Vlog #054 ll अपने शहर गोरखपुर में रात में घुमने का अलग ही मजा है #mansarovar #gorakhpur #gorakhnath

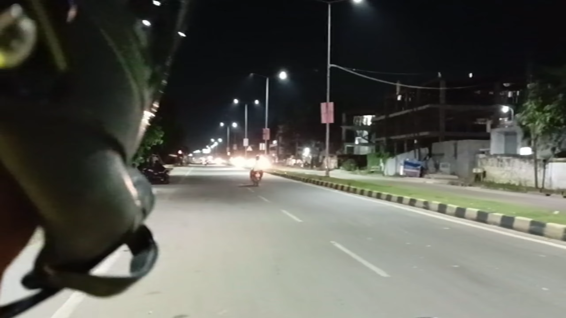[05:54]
और रात में अलग ही मज़ा आ रहा है घूमने में, अलग ही एक्साइटमेंट है रात का, और कितनी अच्छी लाइटिंग वगैरह हो रखी है आप लोग देख सकते हैं। और
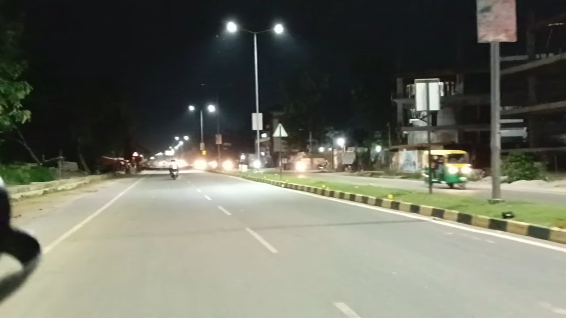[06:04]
कितना बढ़िया डेकोरेट हो रखा है, अभी मैं आपको दिखाती हूँ एक पंडाल यहाँ।